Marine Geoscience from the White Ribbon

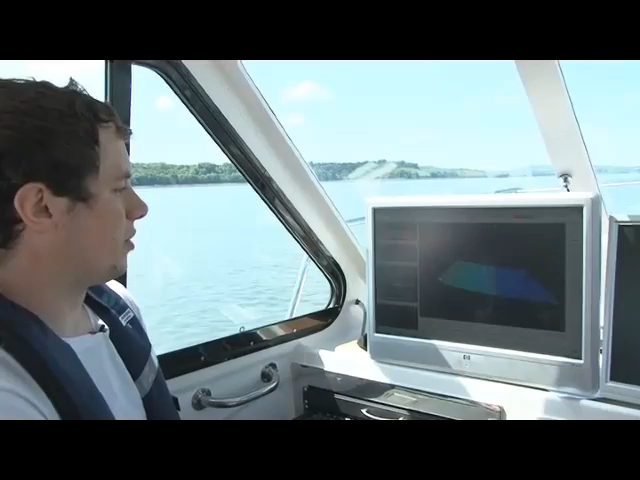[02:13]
So what we're seeing here is a waterfall display which directly shows what's beneath us. As we head in towards shore into the shallow water you'll
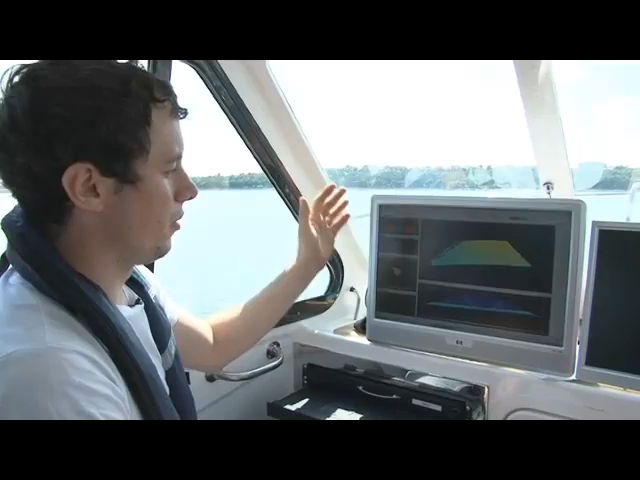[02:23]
see the colours change from the bluey purple that we're seeing around here and it will gradually get
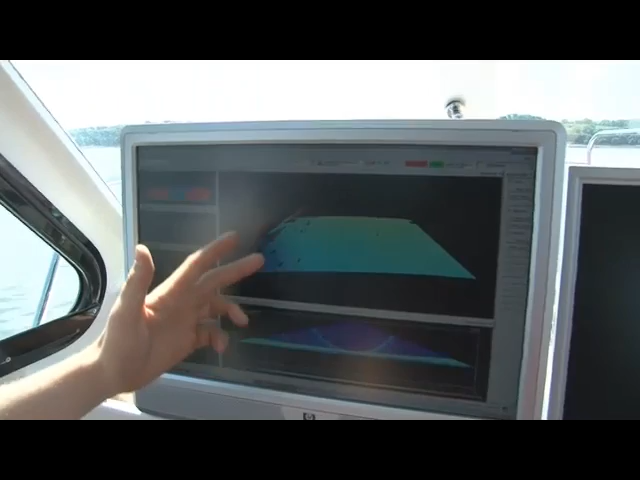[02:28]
into lighter yellows and as we get really close to shore it will go into reds as you see in there.